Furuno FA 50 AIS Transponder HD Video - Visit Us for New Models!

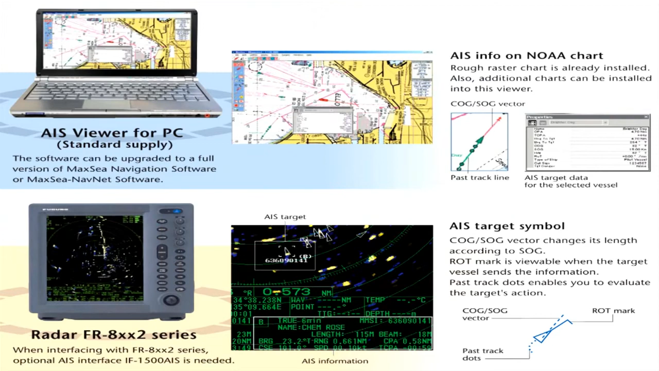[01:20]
The FA50 feeds this AIS data to NavNet 3D and VX2 series or a PC with Furuno's AIS viewer software interfaced through an Ethernet connection.